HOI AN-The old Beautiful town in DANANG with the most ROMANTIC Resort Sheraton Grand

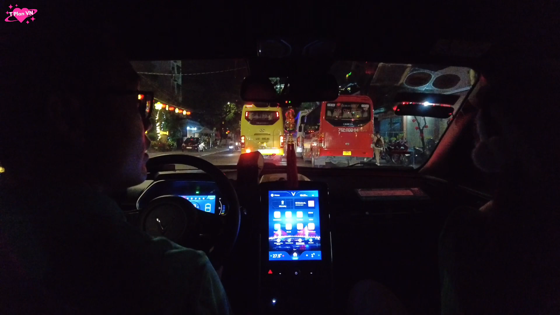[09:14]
Đến trung tâm của Hội An rồi đó các bạn. Sắp sửa đến khu... Trời ơi mấy bạn thấy bãi đổ xe không?